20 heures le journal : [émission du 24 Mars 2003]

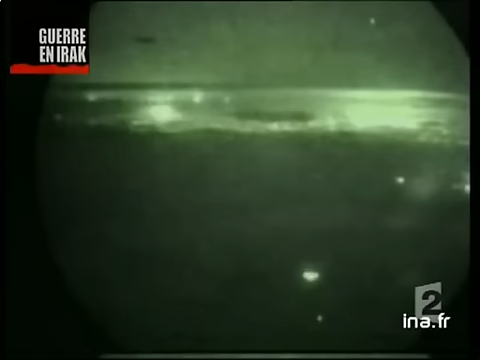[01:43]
Le pilote d'un chasseur bombardier a même filmé sa mission la nuit dernière.